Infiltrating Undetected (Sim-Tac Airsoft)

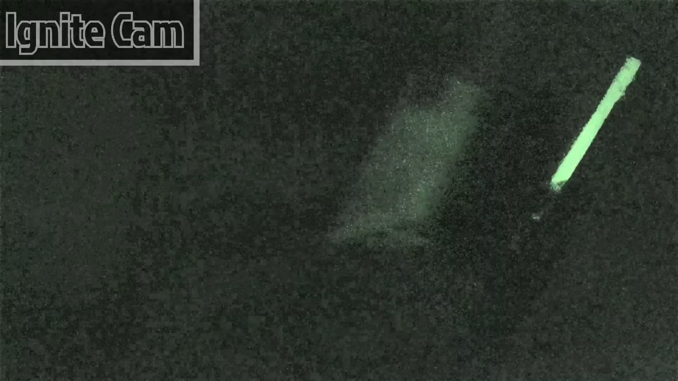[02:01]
I could either go down this hole or go up this ladder.
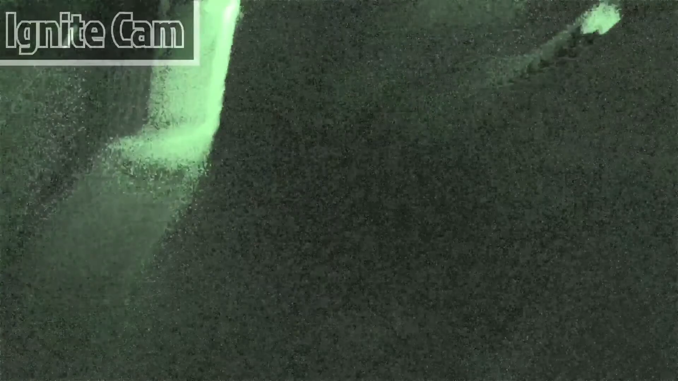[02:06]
I decide to take my chances with the ladder.